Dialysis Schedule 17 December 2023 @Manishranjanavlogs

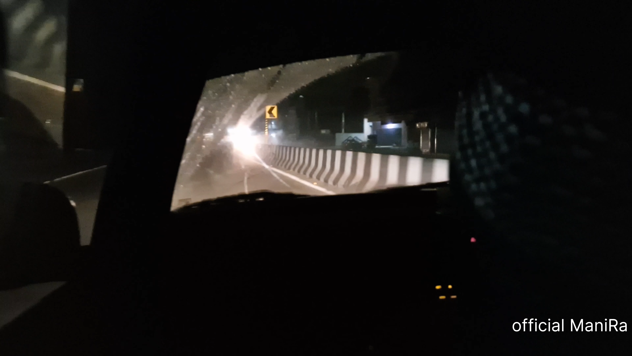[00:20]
तो वहाँ निकलते ही पूरा अंधेरा अंधेरा लग रहा है, अभी सुबह होने में काफ़ी टाइम लगेगा, तो चलते हैं फिर।